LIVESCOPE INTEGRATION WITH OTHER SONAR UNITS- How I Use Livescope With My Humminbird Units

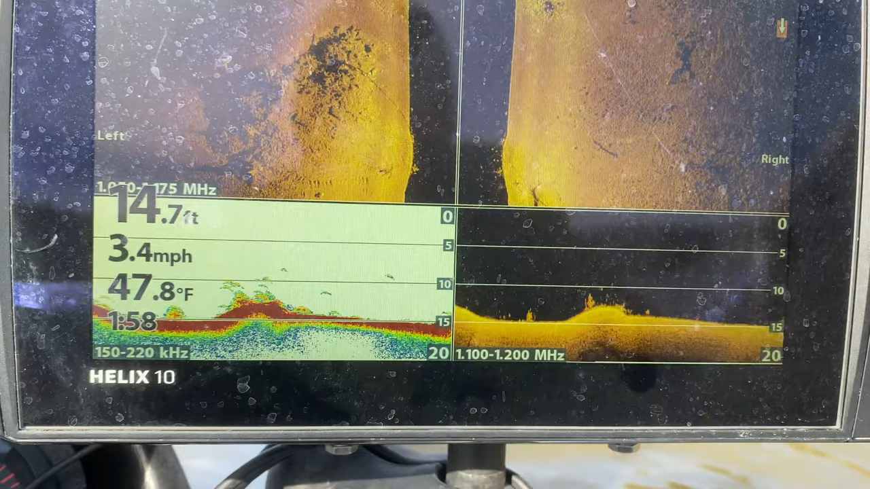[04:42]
On screen: depth 14.7 ft, water 47.8°F, speed 3.4 mph
So what I'm going to do is take my cursor over there and once I get it on top of the spot because there looks like to be some cover there I can mark that and it's going to make that waypoint.
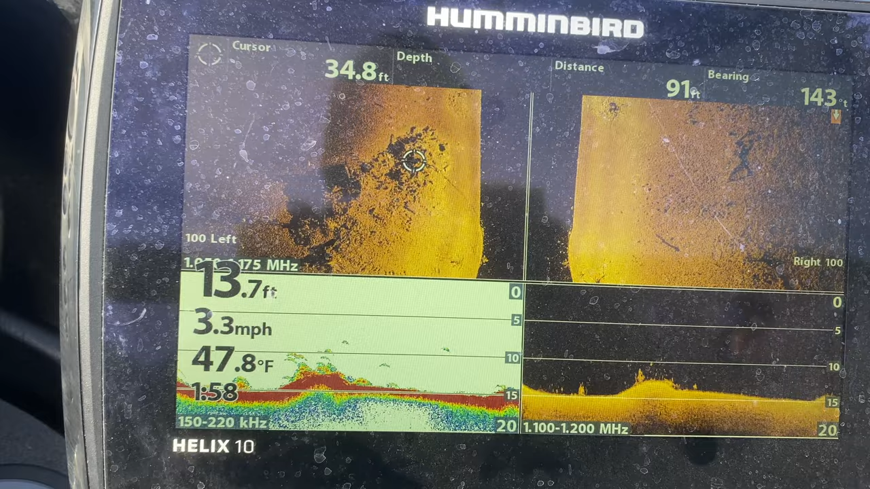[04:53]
On screen: water 47.8°F, speed 3.3 mph
So then once I make that waypoint I can get up here and get on the trolling motor with my Garmin unit up here.
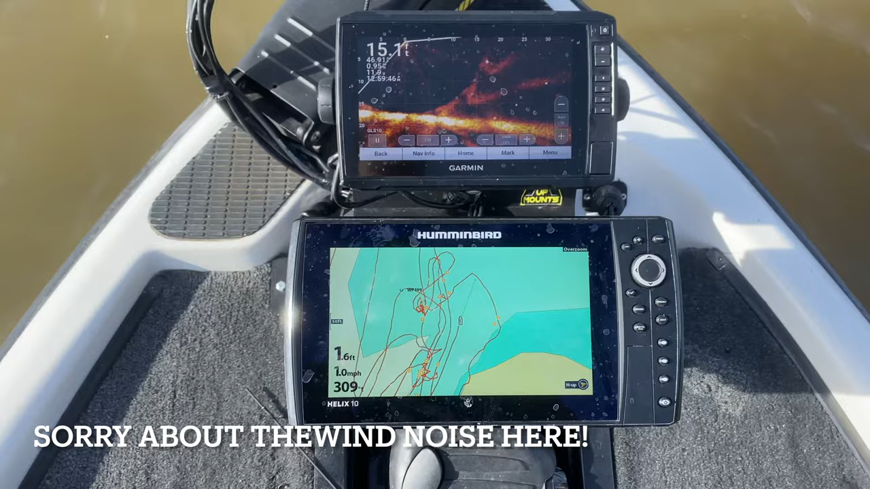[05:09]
And you see I've got my live scope on. So I'm actually going to go to some of these other places I've marked before.
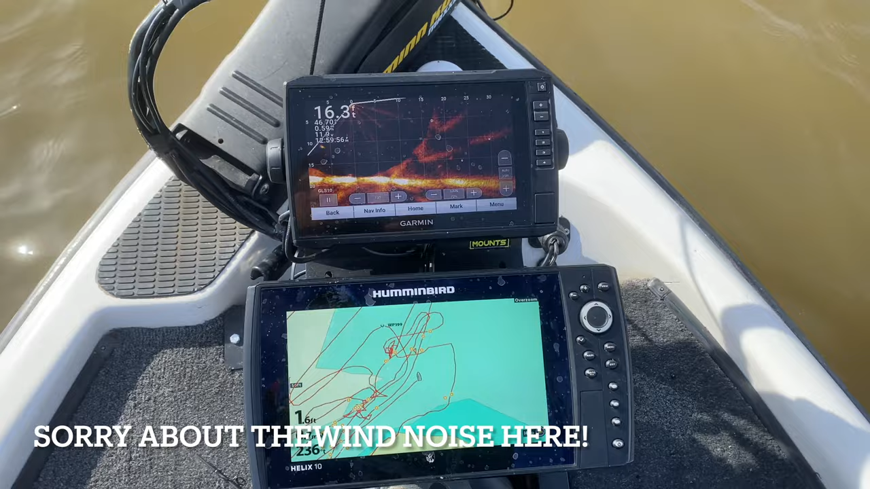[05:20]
So I got my live scope going here. And I can use the common bird unit to go to my location that I want to go to.
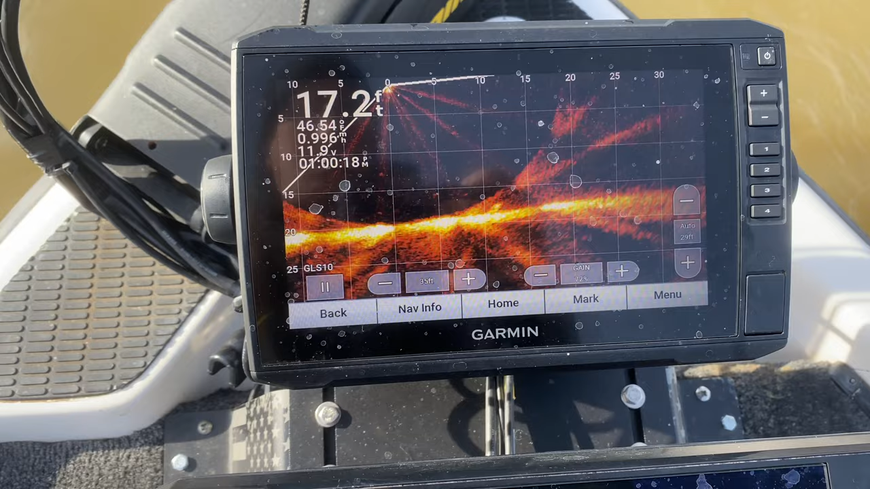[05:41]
All right so as we're going through here I'm going to go back and forth
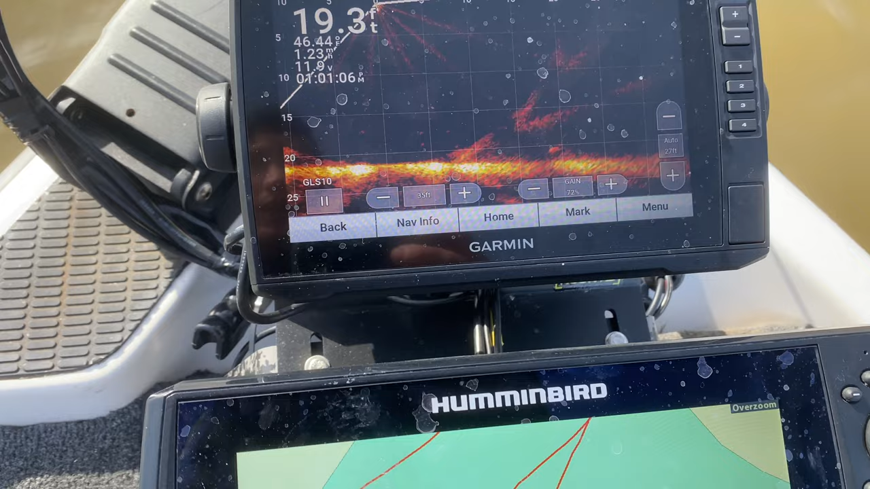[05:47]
and I'm using that using that panoptics to look for these fish on this spot.
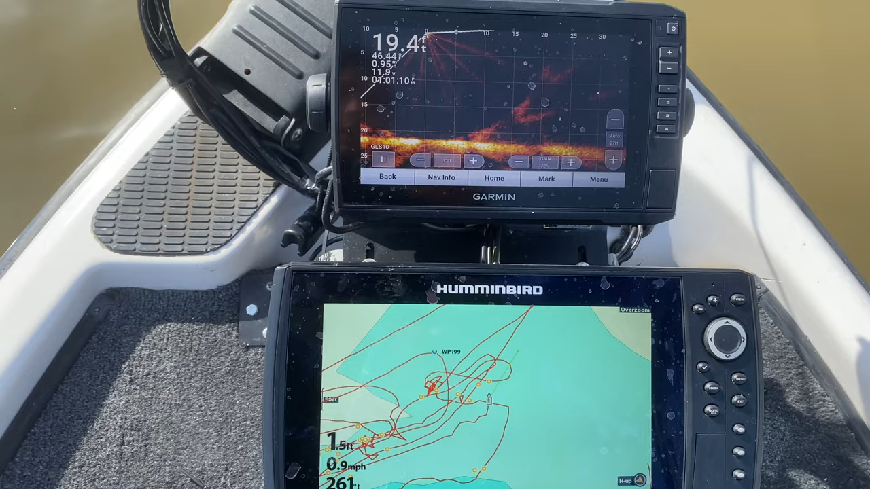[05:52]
On screen: speed 0.9 mph
I did not mark fish here today but you can see there's
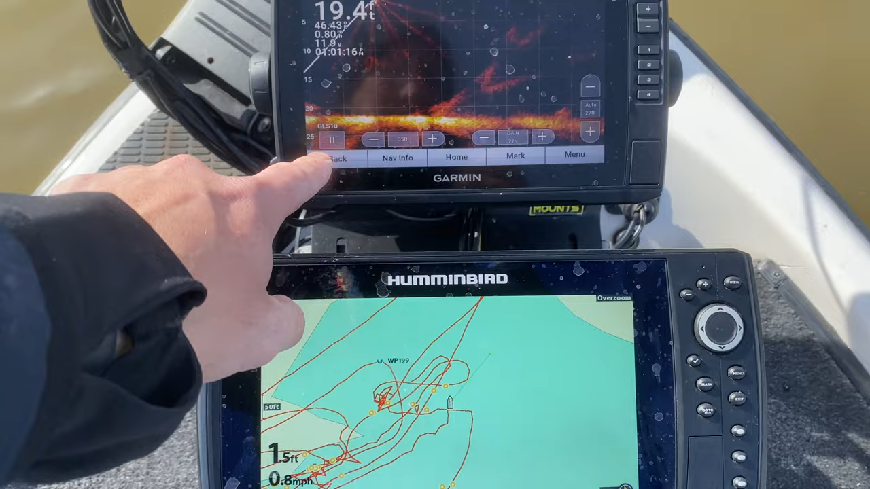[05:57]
a bunch of fish that kind of like patrolling over in here.
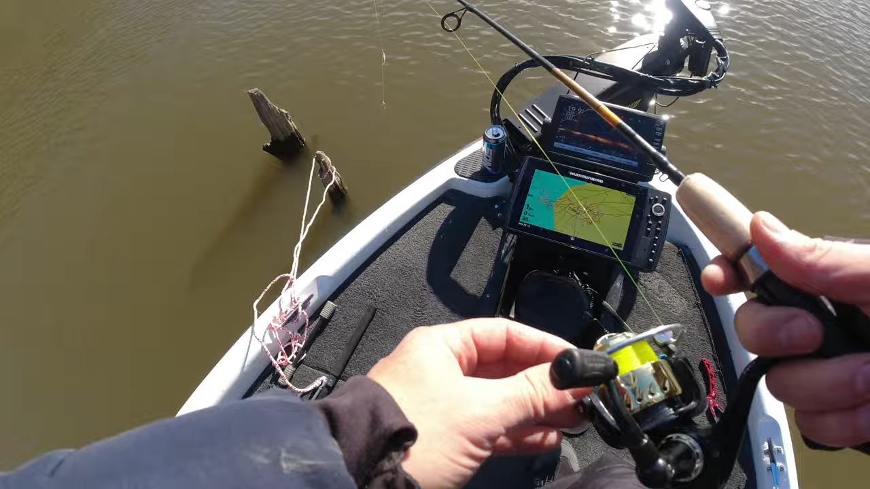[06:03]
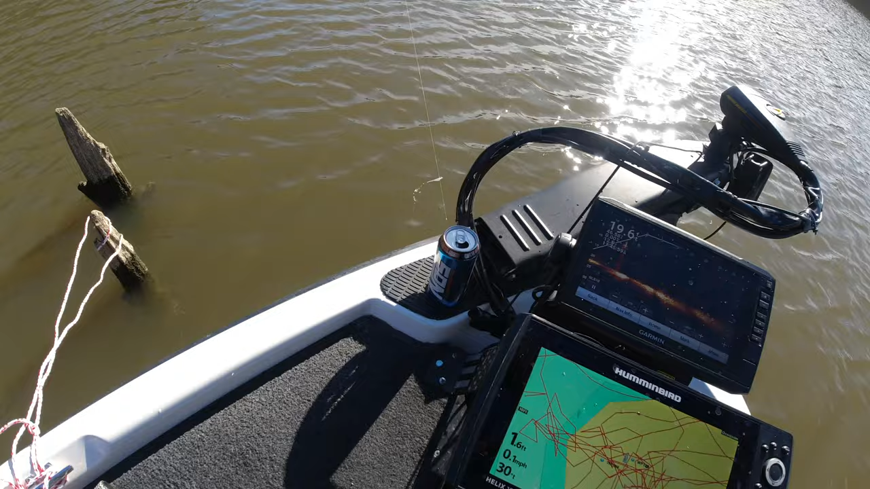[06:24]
There we go another slab daddy. That's a good one right there. I saw that one down down here by the base of this tree. That's another nice but sun.